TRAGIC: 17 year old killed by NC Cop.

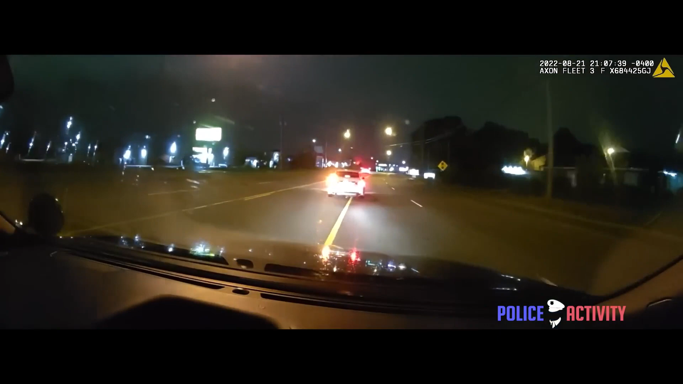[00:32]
Further. Yeah, Morgan Street. Looks like we'll be pulling into the Dollar General. Here is Richards, 4903. Florida tag 62 Charles. Charles Robert Edward White Nissan.